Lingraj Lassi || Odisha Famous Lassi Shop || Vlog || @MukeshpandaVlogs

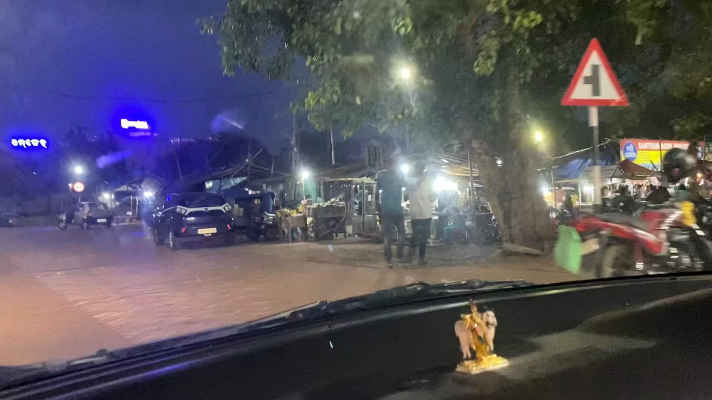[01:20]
which is also a store where you can see all the type of stags